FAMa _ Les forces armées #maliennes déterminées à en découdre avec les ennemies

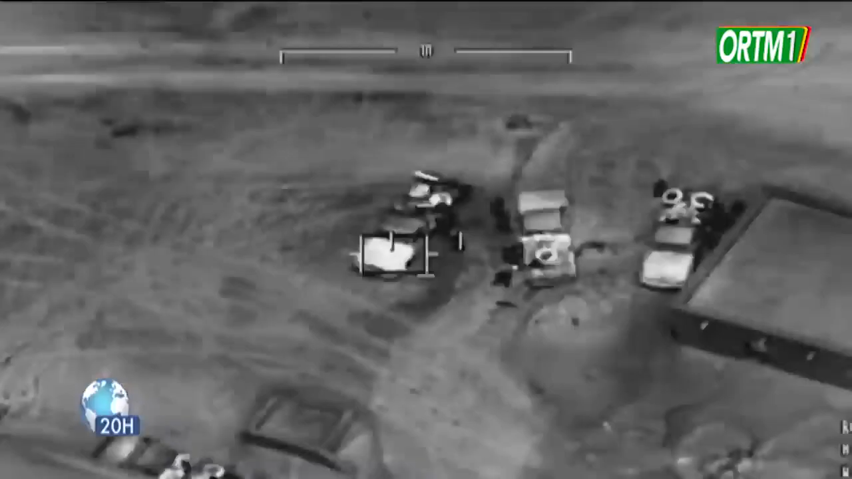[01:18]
avec l'appui des drones ultra-sophistiqués qui ne donnent aucune chance à l'ennemi.